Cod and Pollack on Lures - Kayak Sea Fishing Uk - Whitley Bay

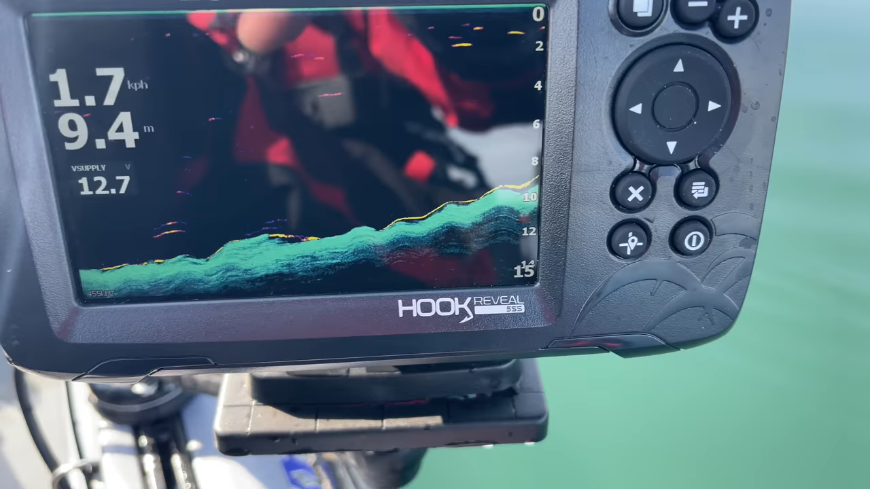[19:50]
On screen: depth 9.4 m
here's the new sounder as you can see there
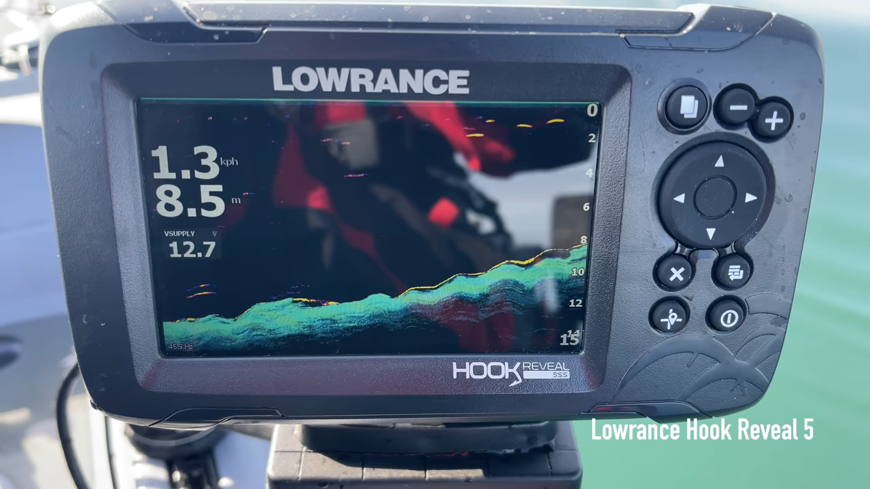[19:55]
On screen: depth 8.5 m, speed 1.3 km/h
the down scan is showing you the bottom and the uh the
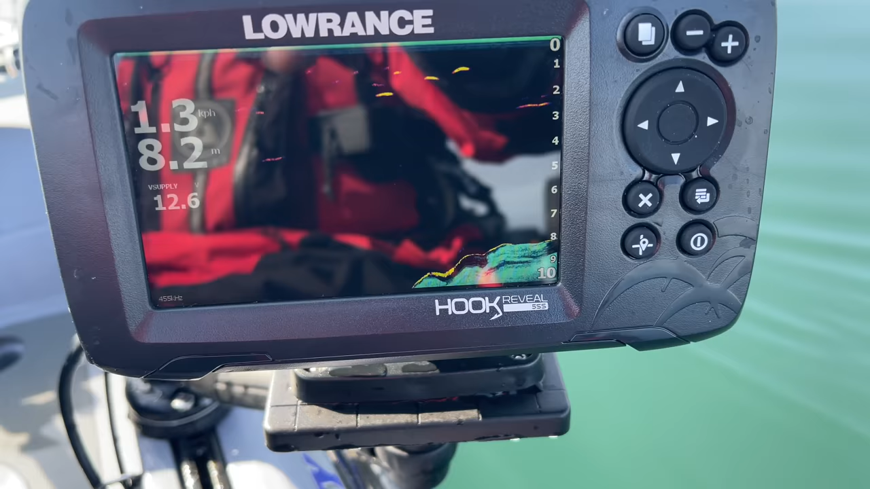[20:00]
On screen: depth 8.2 m
normal chirp sonar is showing you anything in the water column or just above the bottom so these are the kind of features that i'm fishing hopefully you can see that and it's not
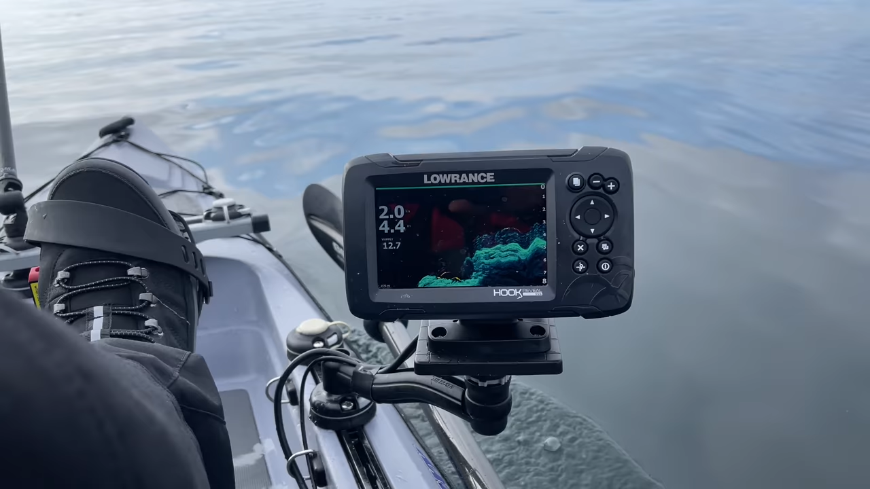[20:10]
uh strobing too much on the iphone but uh you can see the fish
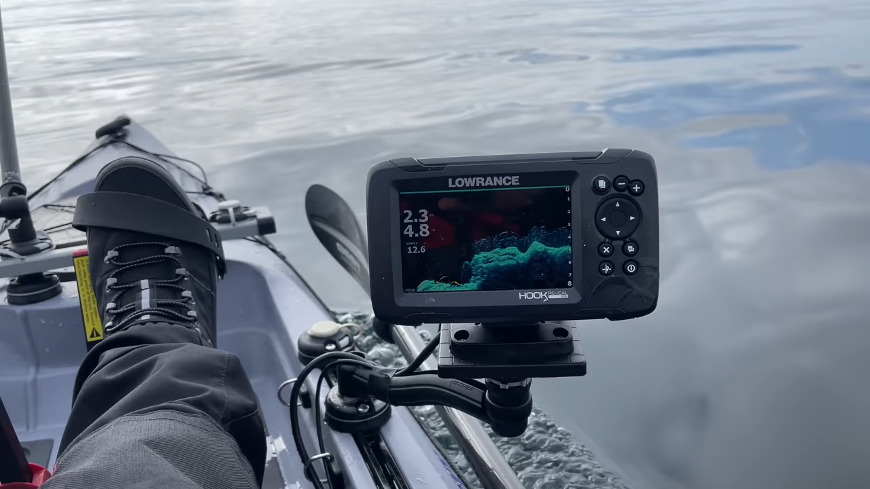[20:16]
marking all over it
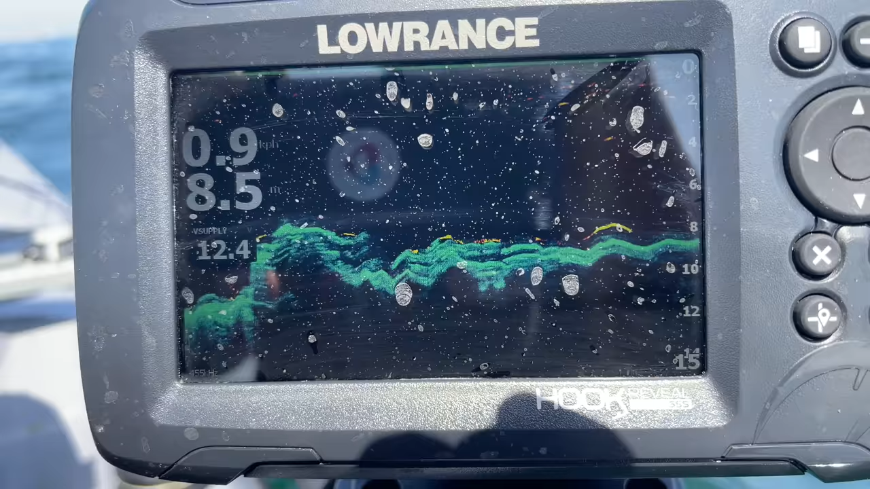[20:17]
and uh you can see how rough the bottom is it's an excellent panel on it because it's bright sunlight i've got it only it's 80 brightness